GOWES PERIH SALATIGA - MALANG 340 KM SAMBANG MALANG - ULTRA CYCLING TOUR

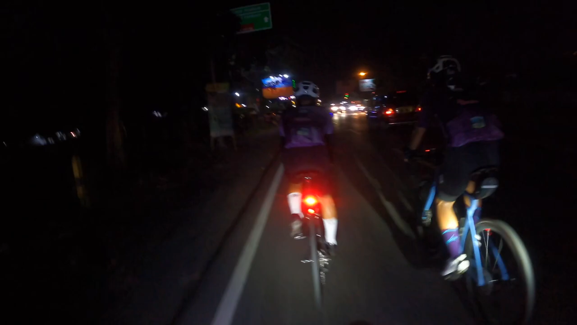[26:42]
2 sekarang 3 woh nabot ya ini tanjak langsam tapi panjang gak
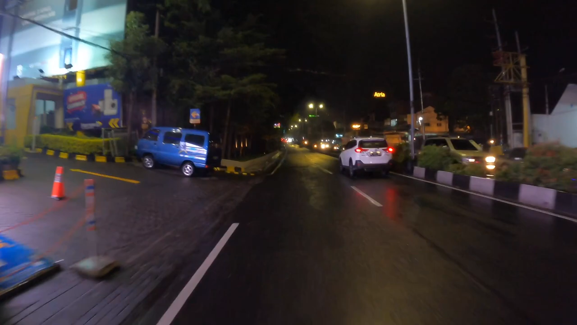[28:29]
udah memasuki kota Malang disambut kerimis dan saya lemes banget lor pikir raumo mungkin